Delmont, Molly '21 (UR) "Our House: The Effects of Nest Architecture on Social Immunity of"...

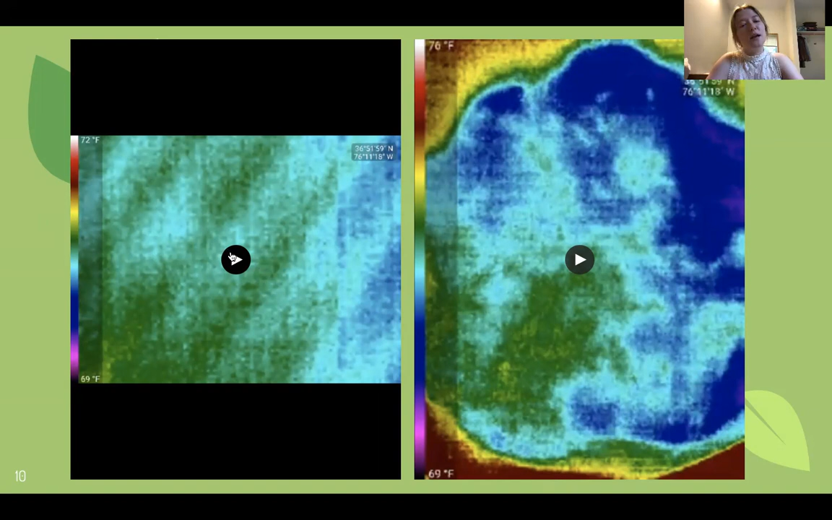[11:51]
On screen: scale bottom 69°F
Infrared cameras are often used by pest control professionals to determine if there is a colony in someone's home in the walls. On the left-hand side there is the petri dish that the 20 termites were in. As you can see there's there's not much to identify that the termites are or are not present.
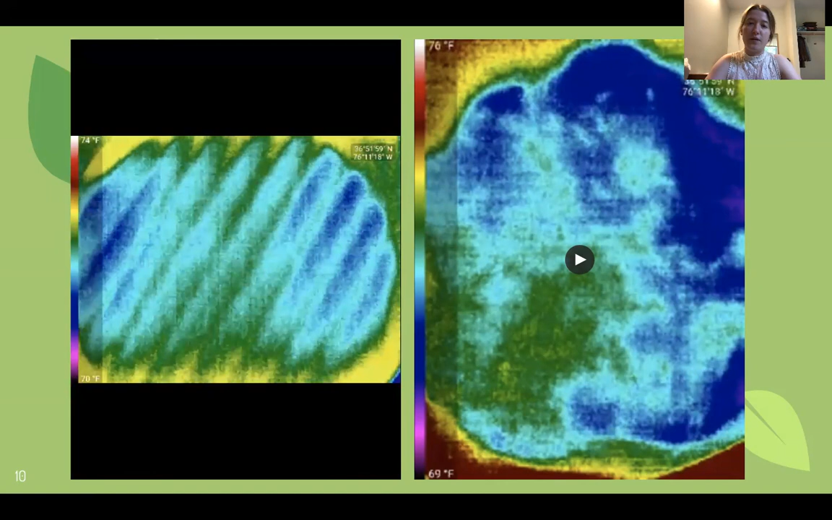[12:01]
Unfortunately that's something that we found over here on the right side.
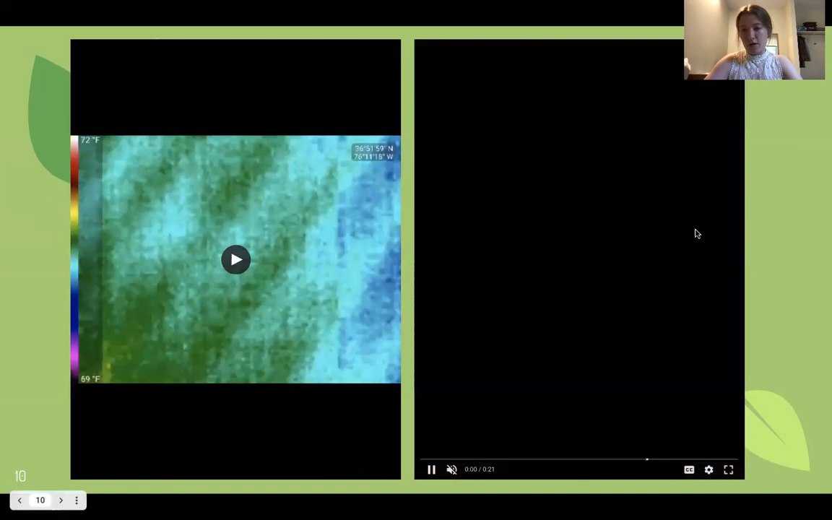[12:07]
On screen: scale top 72°F, scale bottom 69°F
For the IR camera to be effective it has to be a large group of termites.
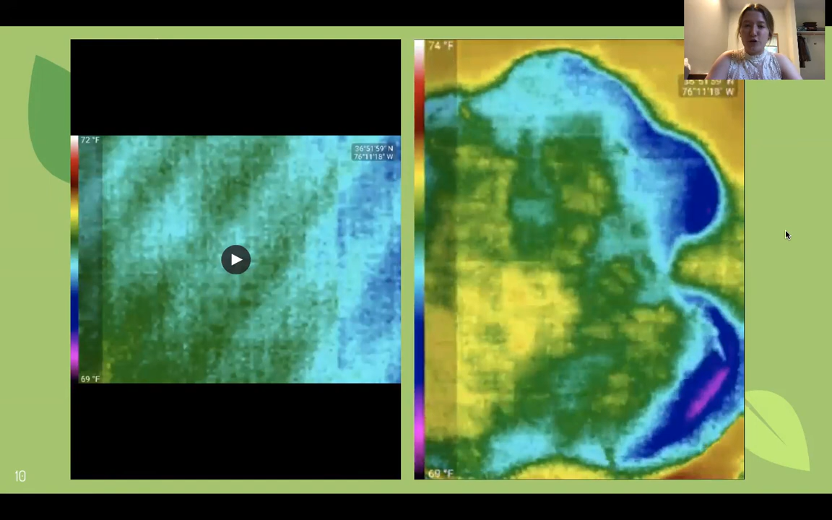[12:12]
On screen: scale bottom 69°F
So that little yellow cluster you see with the green on the edges that is a large group of termites moving around crawling on top of each other.